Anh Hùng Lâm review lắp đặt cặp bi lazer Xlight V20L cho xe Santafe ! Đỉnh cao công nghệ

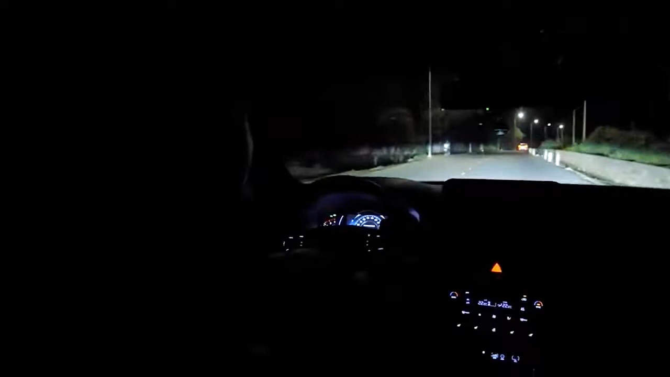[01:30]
Đường sáng rực luôn Bây giờ nháy thử đèn pha lên nhá Úi xời ơi Chúng ta sẽ rẽ sang con đường này Đây là đèn cốt này Chúng ta nhìn thấy rõ đường Rất rõ luôn
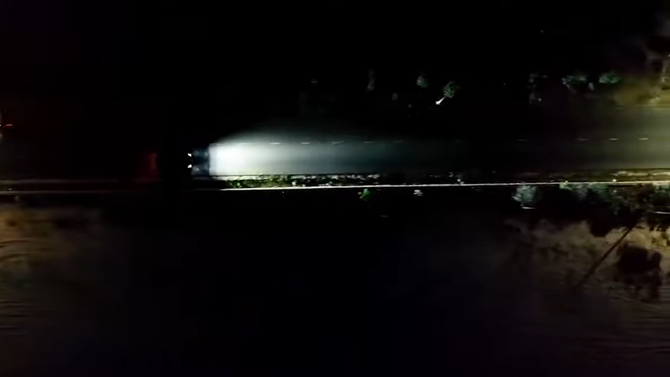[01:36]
Rồi,
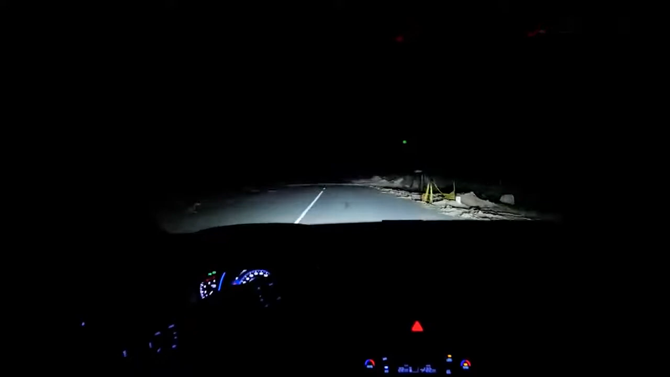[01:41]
nếu như mà xa kia Rất xa không nhìn thấy gì Thì chúng ta kích lên một phát Chúng ta nhìn thấy cuối con đường luôn